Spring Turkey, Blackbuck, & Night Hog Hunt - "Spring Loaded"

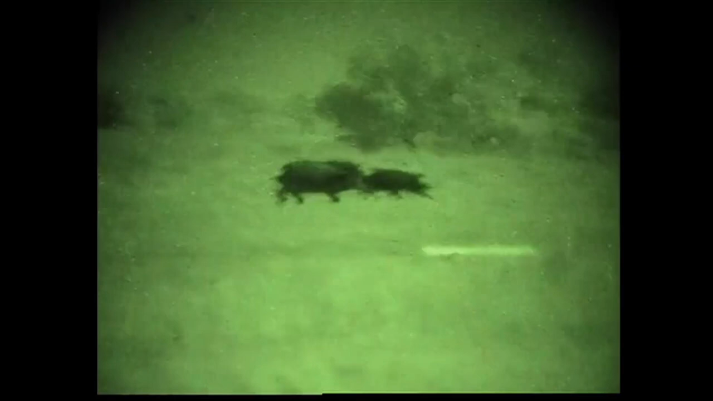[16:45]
We've got a dark, dark moon tonight. It's just about dark now. We've already spotted some hogs out here in the field.
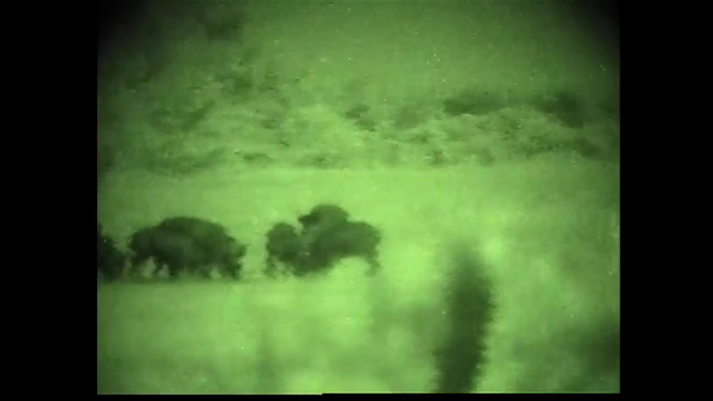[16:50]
We're fixing to head in and see if we can get a stalk on them before it gets dark.
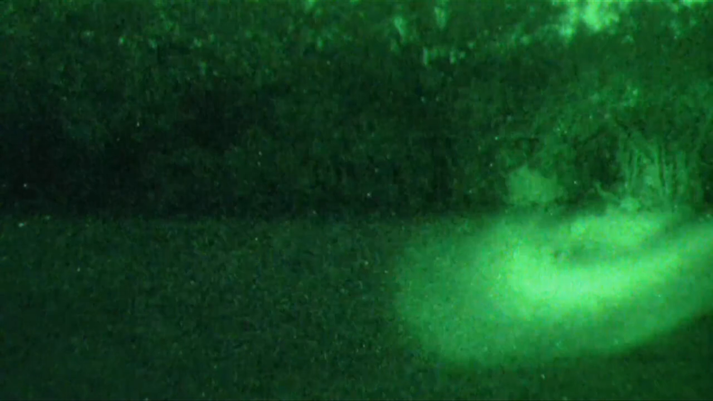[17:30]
I dropped him. That was incredible.
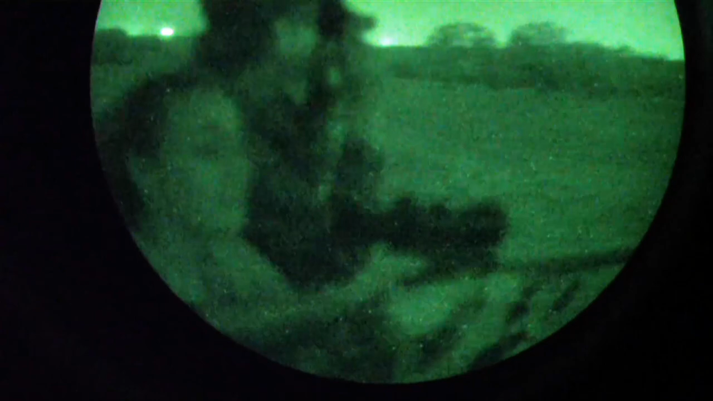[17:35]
I've always wanted to shoot a big old spotted hog, and that one was mean. He kept chasing all the other ones off.
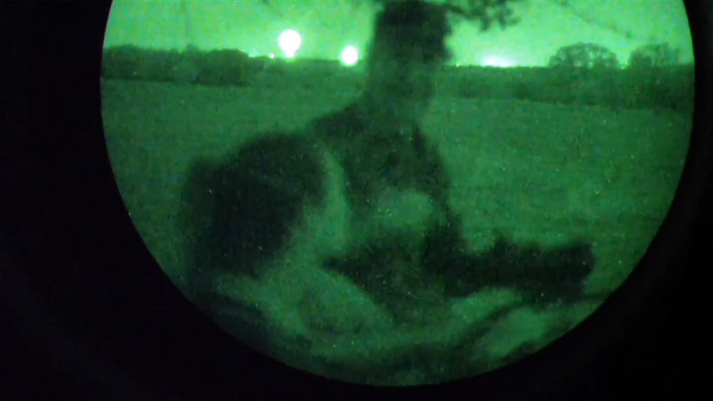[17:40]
I like shooting the mean ones. Good job. Whew.
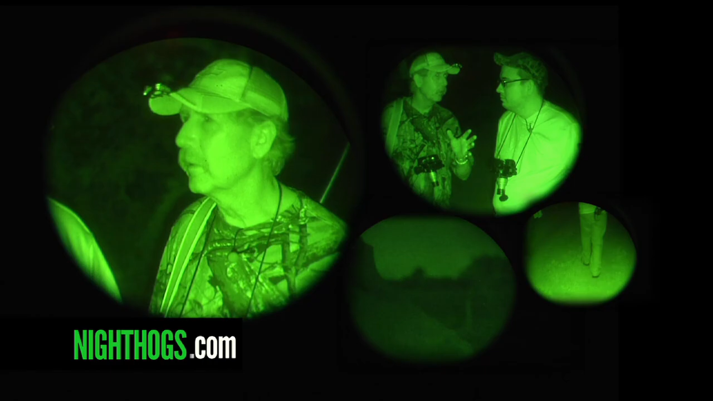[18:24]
We've been here literally 15 or 20 minutes. We've shot this big old sow.
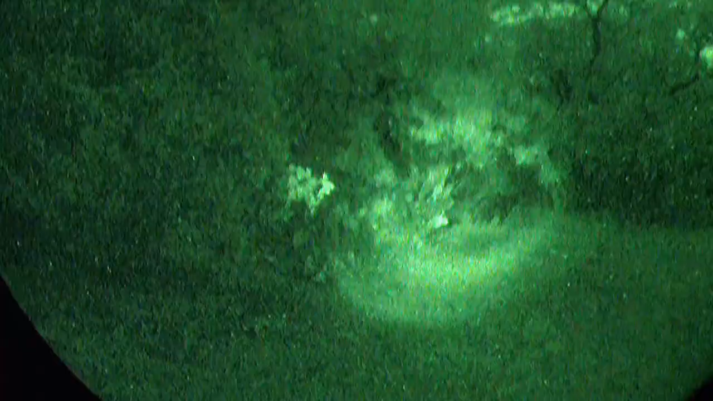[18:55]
This is so cool. Dead hog.